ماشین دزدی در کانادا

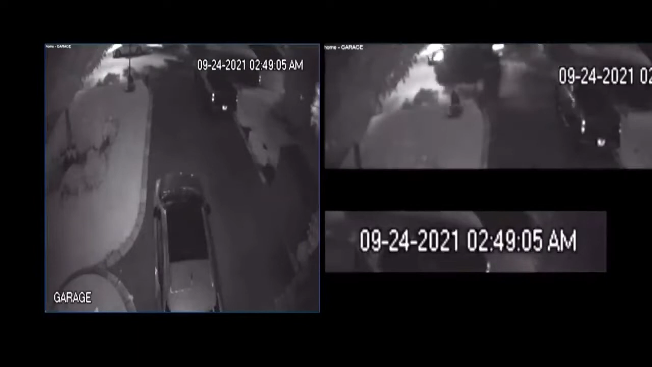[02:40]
و دزدا با ماشین به محل سرقت میان.
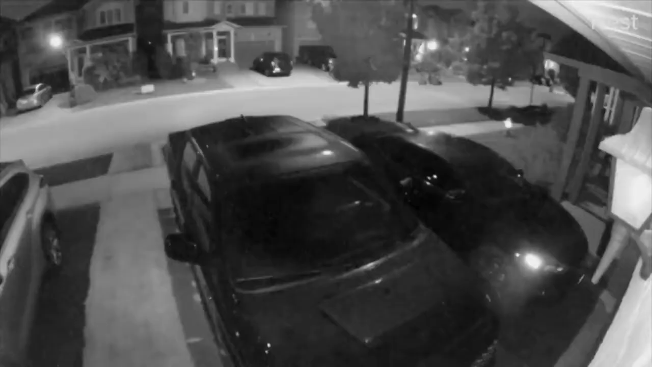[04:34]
صاحبان ماشین های کانادایی این همین خانم وقتی چششون رو باز میکنن میبینن ماشینشون رو دارن میدوزن. تنها چیزی که باسشون میمونه همین تصویریه که دوربین براشون ضبط کرده.
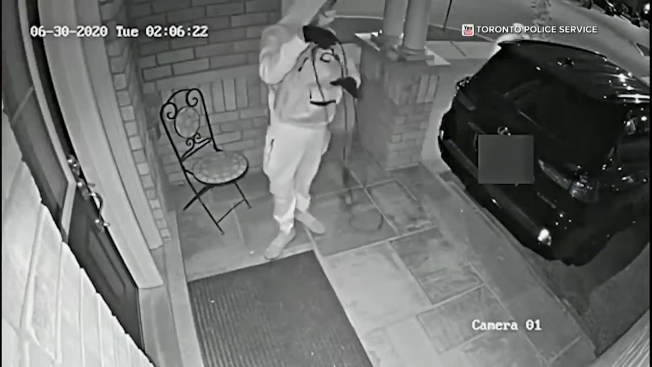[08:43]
و اینم یه فیلم دیگه از یه دزدی دیگه که با یک دستگاهی یکی از دزدان میاد و سیگنال کلیدی رو که صاحب ماشین در خونه داره تقویت میکنه که به این سیگنال به
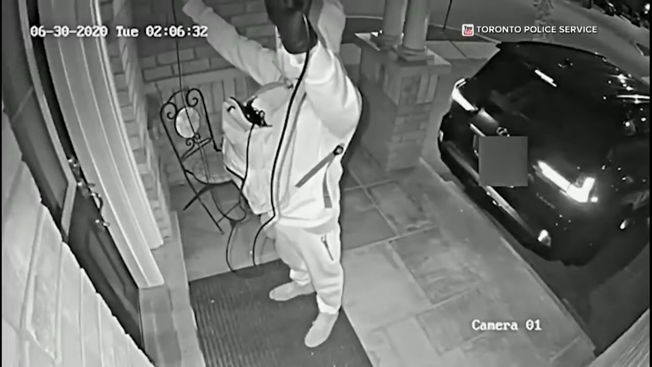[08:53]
ماشین میرسه و ماشین فکر میکنه که صاحب ماشین نزدیکشه، برای همین درها
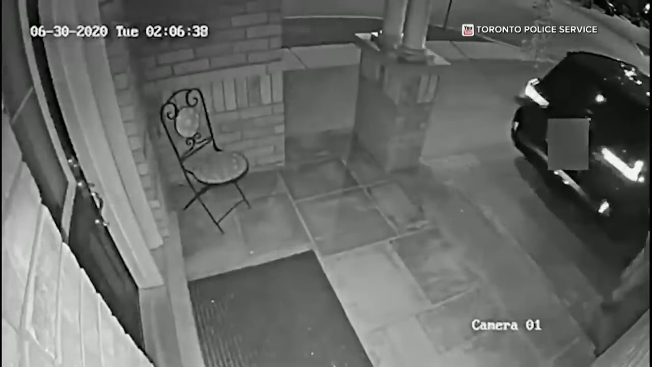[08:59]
رو باز میکنه و اون یکی دزد از فرصت استفاده میکنه و میره ماشین رو میدزده.